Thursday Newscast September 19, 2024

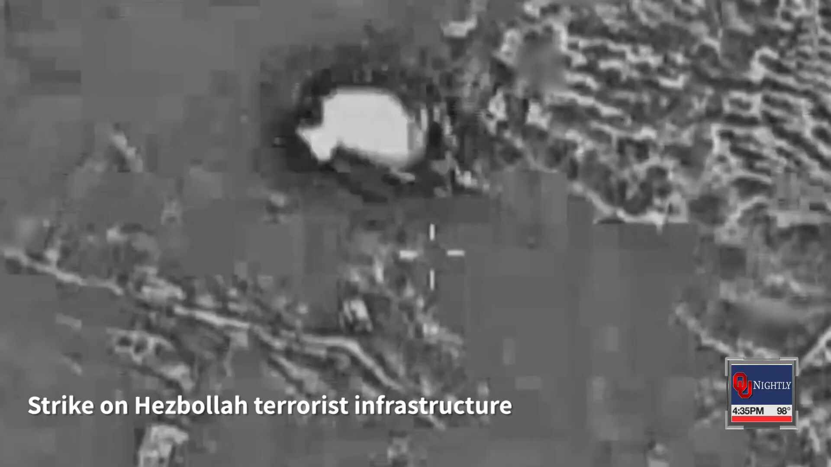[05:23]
Israel's air force hit 30 launchers and, quote, terrorist infrastructure sites containing more than 100 launcher barrels.
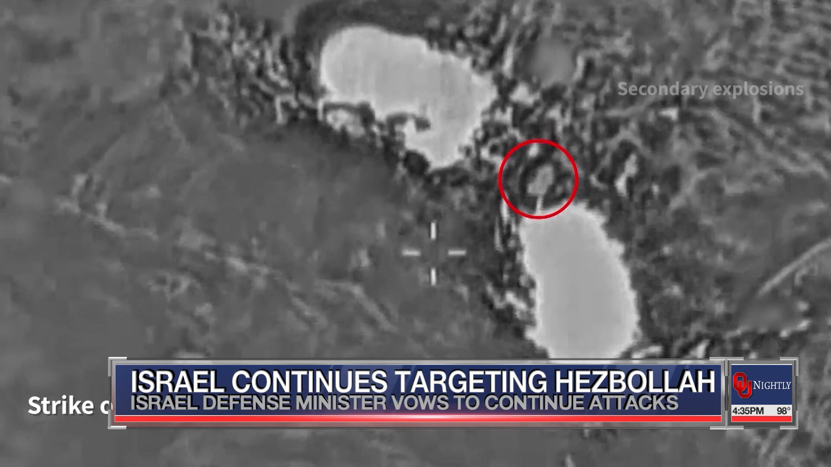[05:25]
Israel says the aerial attack also hit a weapons storage facility.
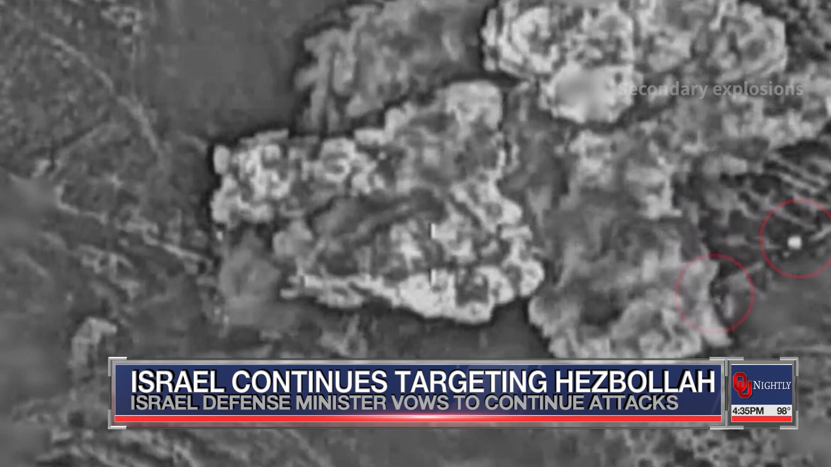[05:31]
The strikes follow a vow made by Israel's defense minister that military action against Hezbollah in Lebanon will continue.